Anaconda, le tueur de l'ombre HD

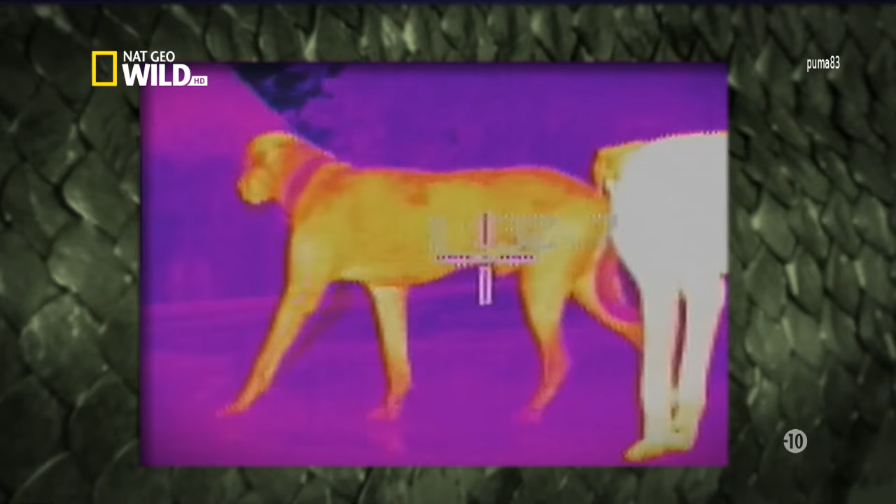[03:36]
Tous les organismes ou presque émettent une chaleur qui leur est propre.
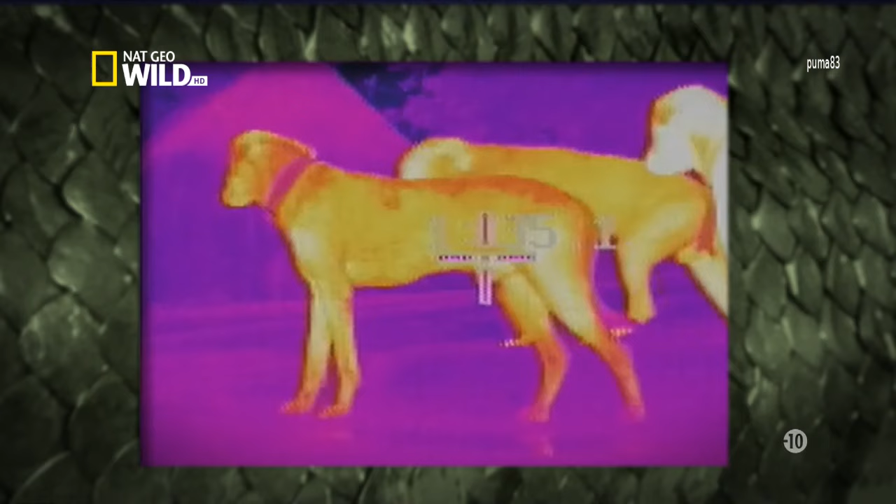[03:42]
Si un serpent ne perçoit pas précisément ce type d'image fournie par une caméra thermique, il arrive néanmoins à cibler ses proies avec précision.
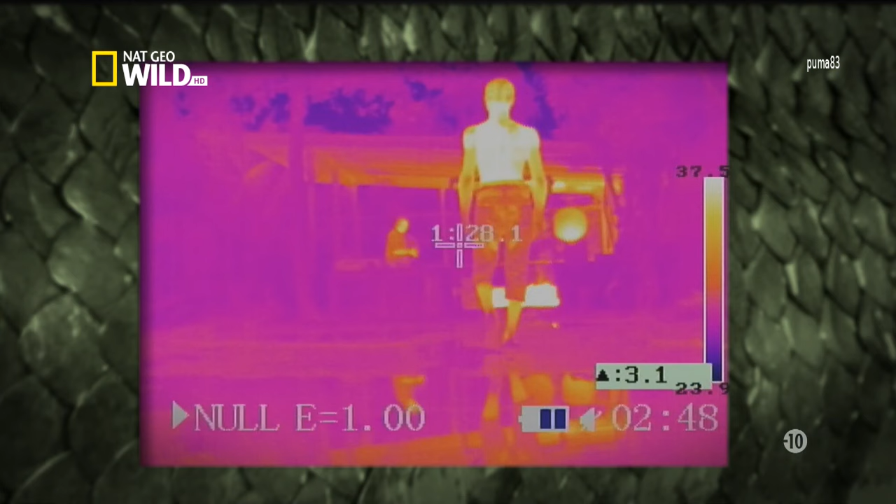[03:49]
En chassant de nuit, l'anaconda parvient à tenir sa sinistre activité largement à l'abri des regards de ses voisins humains.
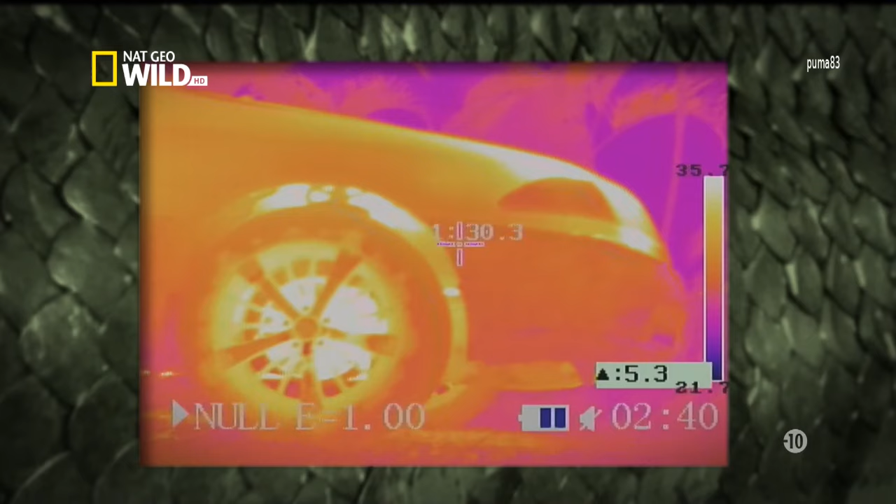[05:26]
Dans la fraîcheur de la nuit, le moteur d'une voiture est un endroit rêvé pour un anaconda.
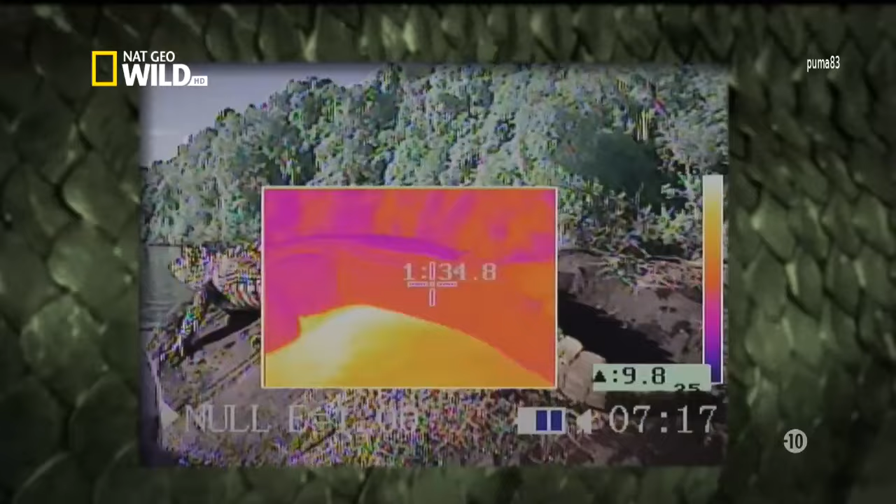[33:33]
ces images fournies par une caméra thermique montrent clairement comment la roche et le soleil
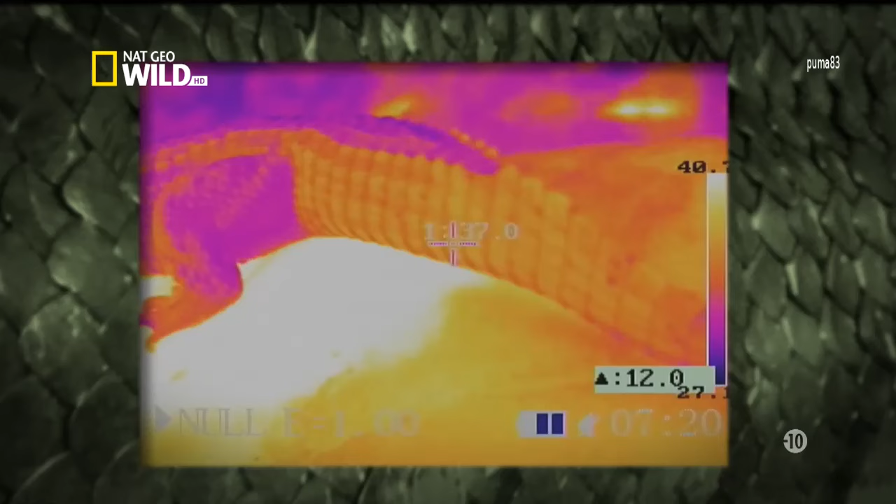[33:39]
réchauffent son corps les zones jaunes étant les plus chaudes